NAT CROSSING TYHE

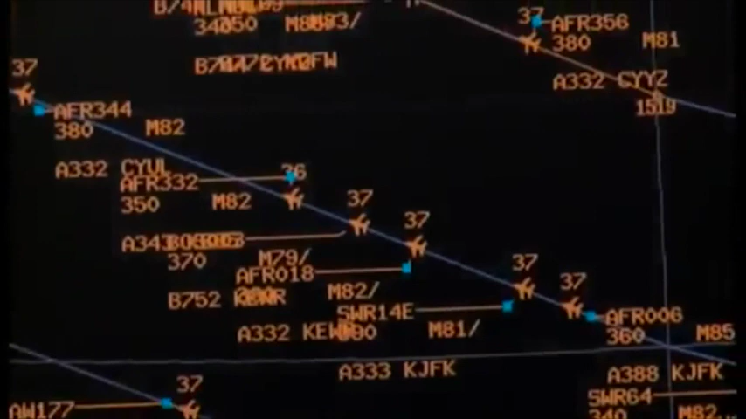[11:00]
SATS assists Shanwick controllers in tracking the thousands of flights in oceanic airspace and is
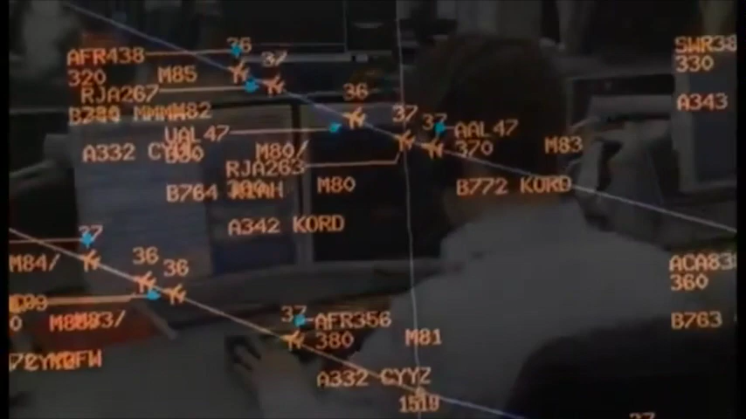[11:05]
one of the most sophisticated ATC data processing systems in the world.
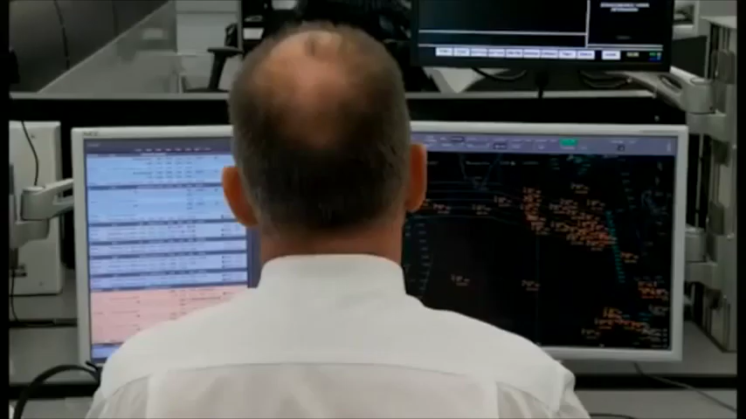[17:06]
that all flight level allocation and routing procedures are complied with, and all necessary coordinations have taken place.
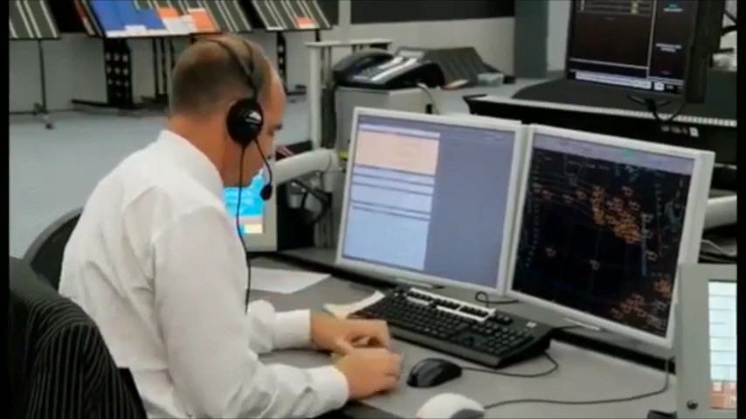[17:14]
On the electronic strip display, grey boxes at the end of estimate times indicate a following flight has estimates that are within 4 minutes of the prescribed minimum separation.
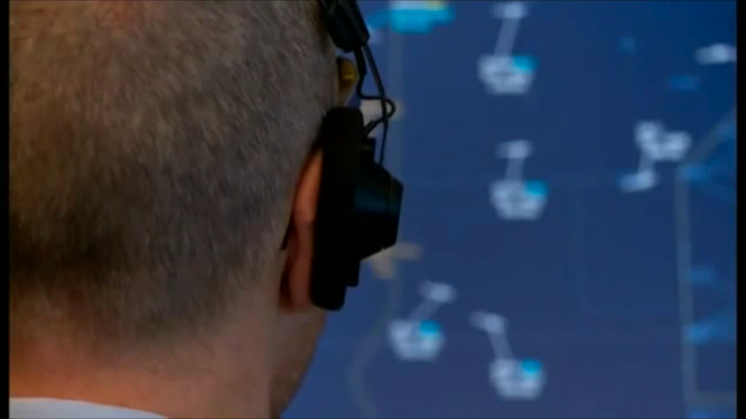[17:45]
the radar controller also ensures the flight is at the correct level as it approaches the Shanwick entry point.
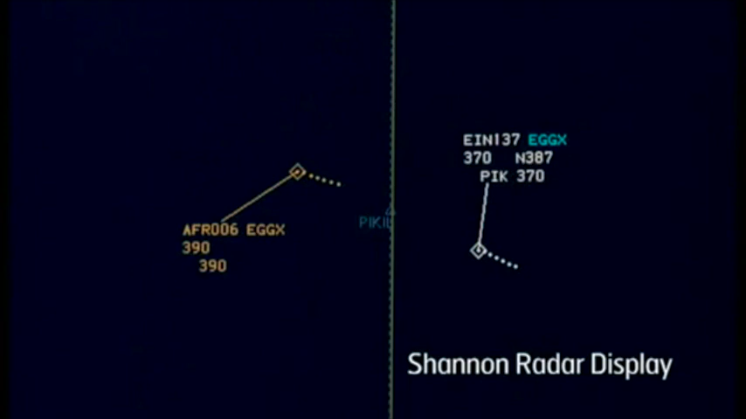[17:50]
At oceanic entry, ATC responsibility for the flight is transferred from Shannon to the oceanic en route controller, and the aircraft enters a fully procedural ATC control environment.